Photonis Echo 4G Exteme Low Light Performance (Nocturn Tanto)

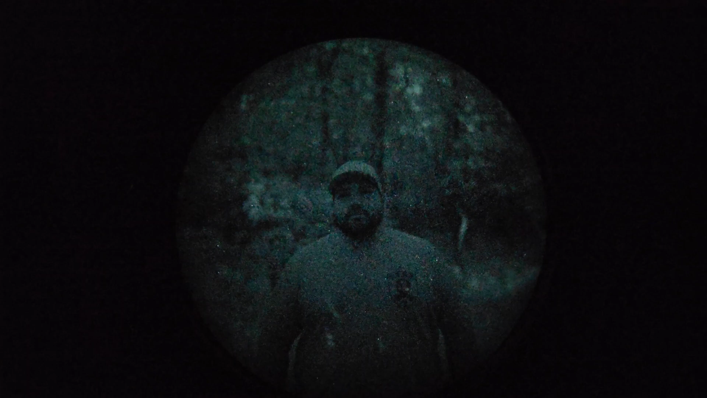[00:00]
hey everybody welcome back to the channel i know that i said i was going to do this quite a while ago it's just taking me this long to get
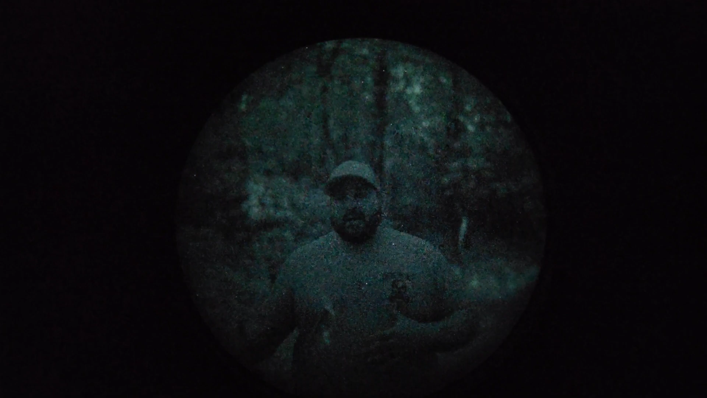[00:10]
out here but um if you remember or if you didn't see it i wanted to go out on a day where there was as little illumination as possible so that i can capture it through a photonist echo tube which is what i have so to reiterate the night vision device that i have is a nocturne industries tanto which is a pvs-14 variant and it has the
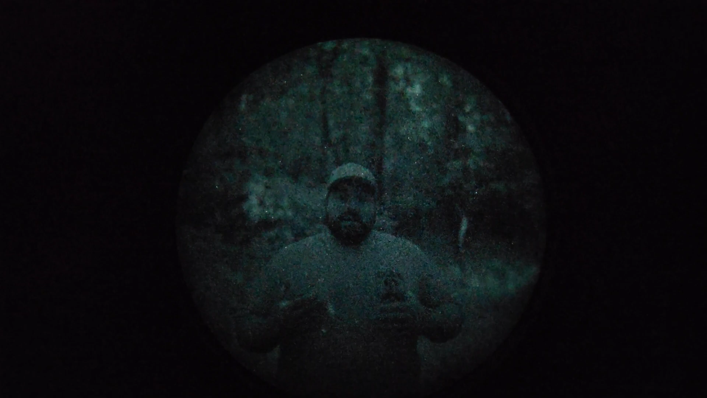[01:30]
tubes the unfilmed gen 3 tubes i'm not exactly sure what photonist echo tubes are classified as i would say gen 2 plus is probably the most the more appropriate one even though i think it's closer uh closer to a gen 3 than it is at gen 2 so with that being said i'm gonna go ahead and show you my surroundings here i am in the mountains of northeast pa uh i am probably about five or six miles from nearstown and i'm up pretty high i'm actually towards
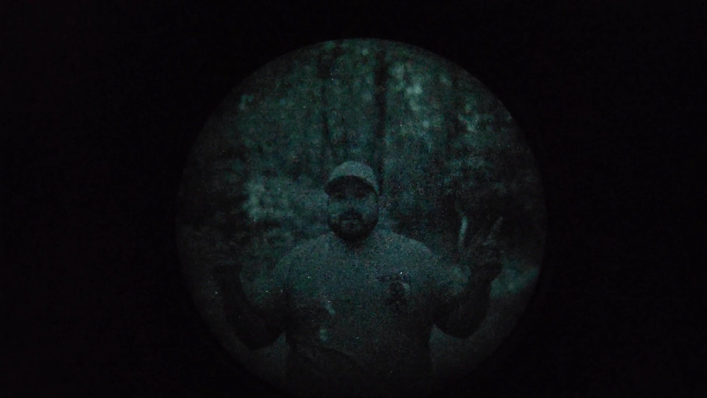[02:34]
i would say is probably about 100 yards behind us or at least behind the camera so with that being said let me go ahead and do this i'll show you my surroundings and then uh what i'm going to do is i have my black and white onyx filter also by nocturne i'll throw that on the tube and then you can see what it looks like in extreme low light with that that uh
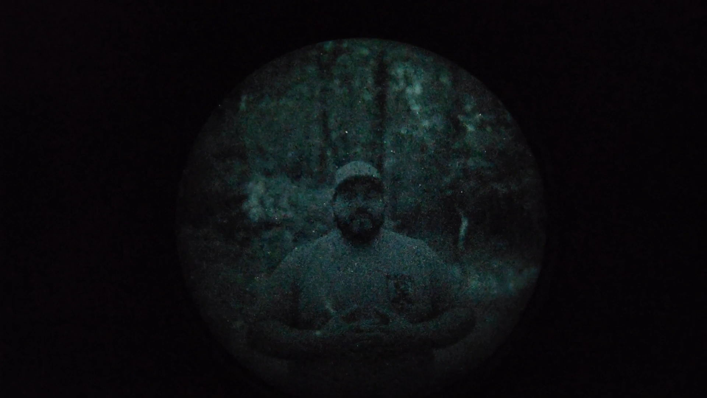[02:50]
filter on it so without further ado let me get behind the camera and i will show you my surroundings all right so i am behind the camera now i'm going to go ahead and focus this so you can see there we go
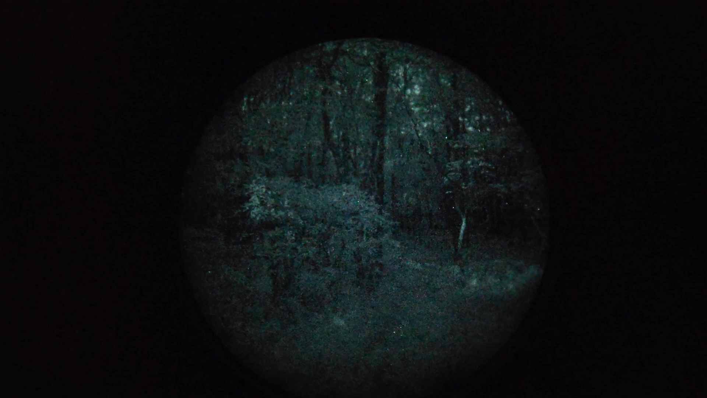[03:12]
so this is as clear as i'm going to get it through the camera um the one thing that you have to keep in mind is that you're never going to see it exactly the way you're going to see it to the naked eye it's just there's too many lenses involved the phone is trying to compensate even though i have it in manual mode no no matter what i do it's never going to be 100
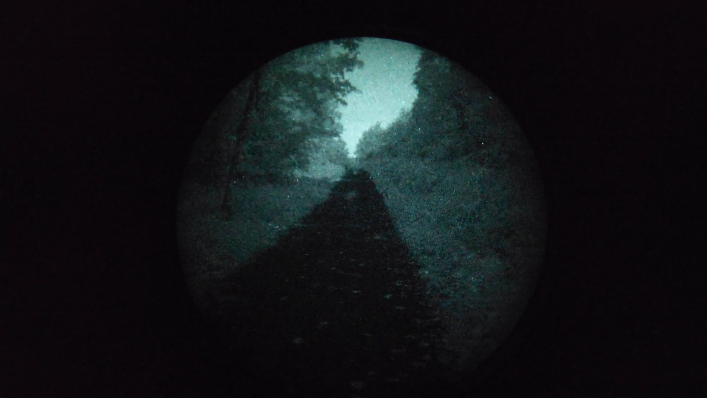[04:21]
down the road this is an access road for the state game lands that i'm at and as you can see let me mess with the focus a little bit more it is pretty clear see quite a bit here come back around here
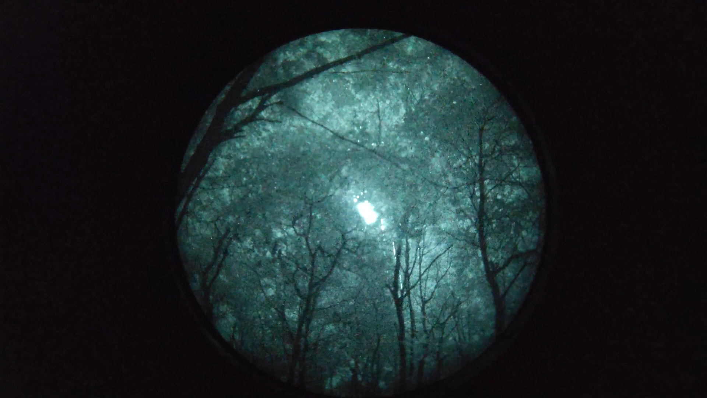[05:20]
that is the light tower up there it's a red red light real dim so it's not producing a whole lot of light but you can see again back down this axis road continue to turn around
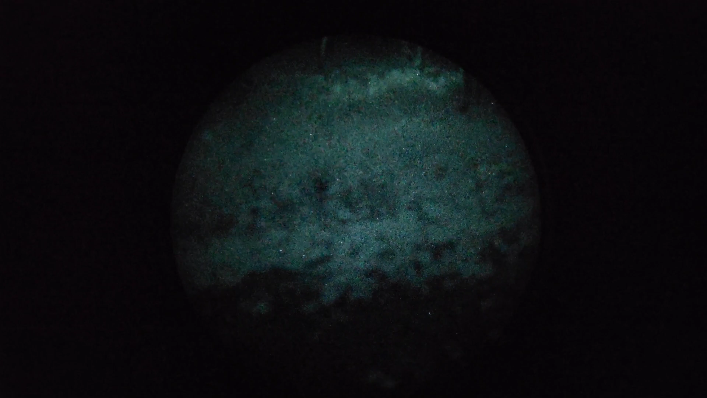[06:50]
let's see right there you see some of that along the edge of this road right here so
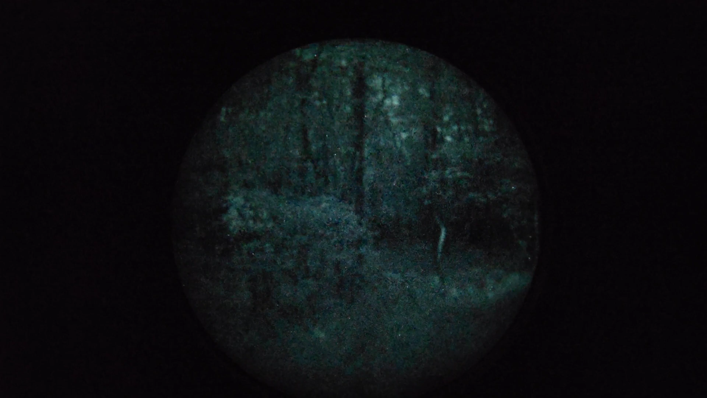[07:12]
let me go ahead and i am going to move to another location so we can see what the sky looks like a little bit more of an open area in this dark environment and then i will tie back in so let me go ahead and i will cut in a second
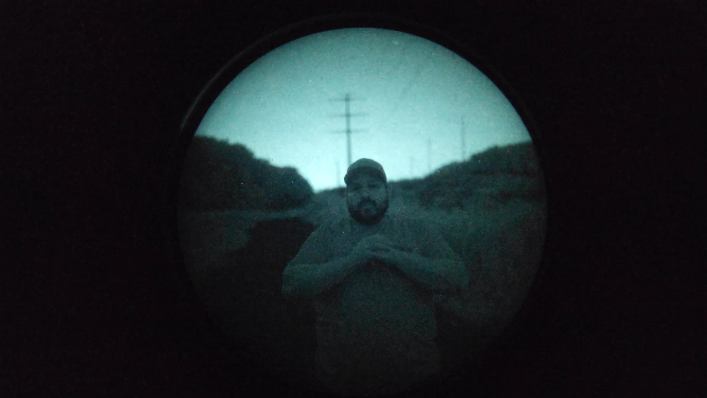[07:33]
the radio tower flashing so right now we've gotten to a part of the the state game lands here that opens up for the power lines so you'll see that in a second when i uh when i show you and i pan around but again we're in a more open area there is zero zero moon light out right now the only thing that we have is starlight so it's this is about as dark as it's going to get um even with a new moon where you have no moon
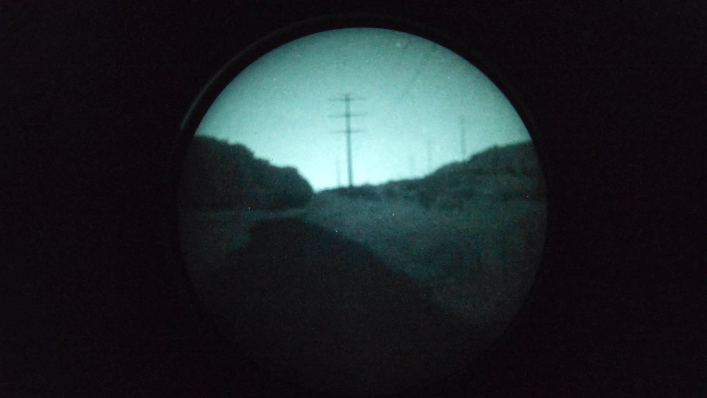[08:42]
all right so behind the camera now let me change the focus here there we go so let's pan to my left see some foliage here some thick vegetation and then pan around
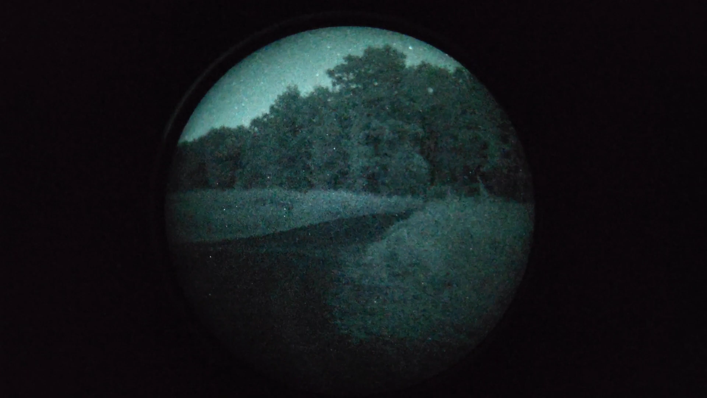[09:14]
there's the road that we walked in from axis road and then this is back 180 degrees from where i was at you see star coverage which i'll show again but let me see if i can focus it for this one right here it almost looks like a moon but it's not
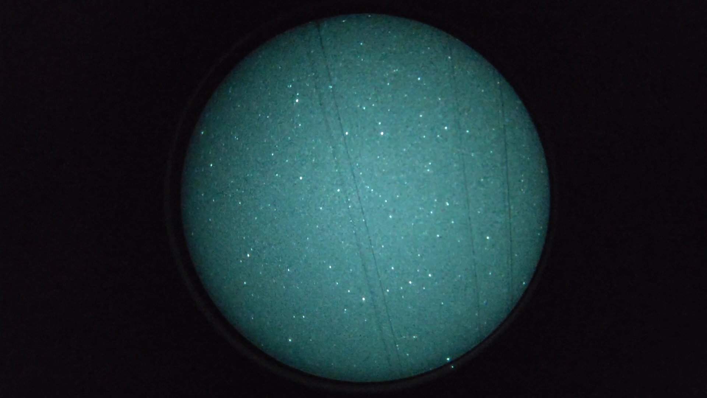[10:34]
way you can see the star coverage here well of course i'm right underneath the power line all right so
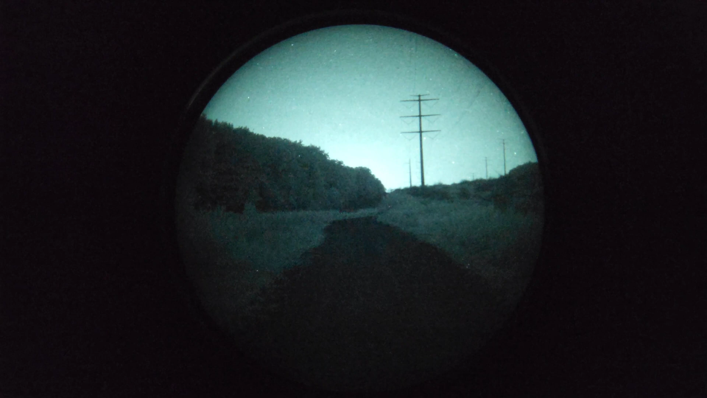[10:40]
let me move this and then i will cut back in all right so i moved a little bit out of the way
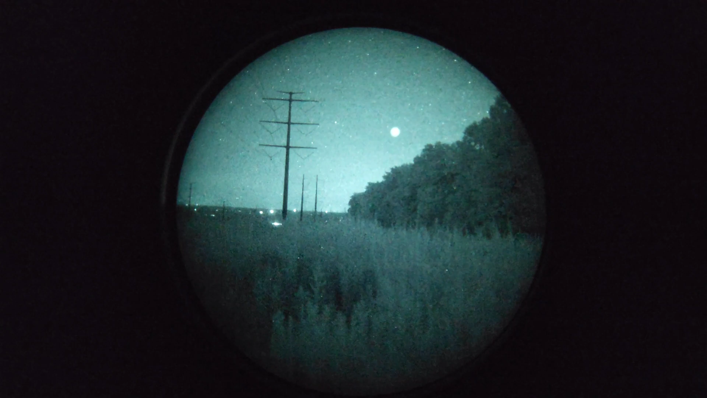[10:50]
it's probably going to seem a little bit crooked and it is because i'm on somewhat of a hill but let's go ahead and move directly up